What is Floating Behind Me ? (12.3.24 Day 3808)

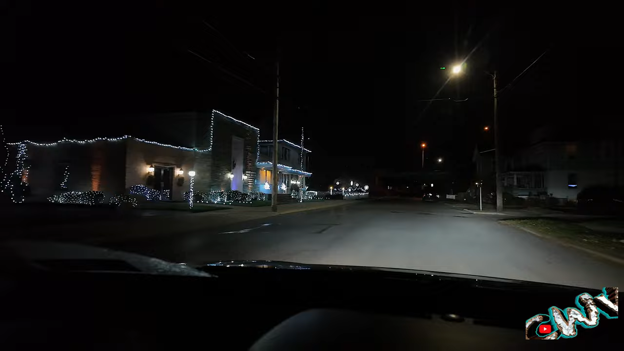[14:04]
i'm not sure what this is looks like a fire hall something uh nightly oh a funeral home well they decorate really well for christmas for the funeral home wow it's pretty i love that yeah we'll do a little christmas light test since we went a little different way here
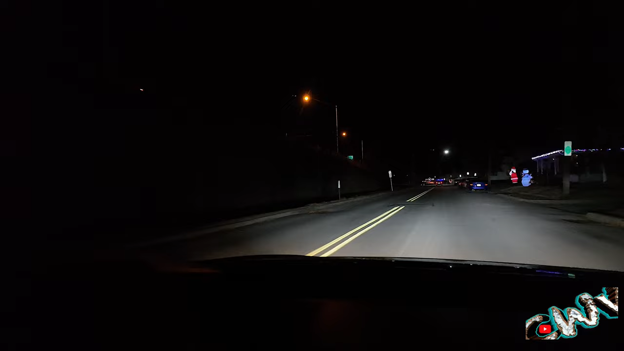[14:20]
it's got them on there santa out camera's not looking the right way bring it up a little bit and maybe too high because i'm not sure i mean having the camera outside is the better way for lights and windshield glass and all that but it's also a little bit precarious yeah we'll come up through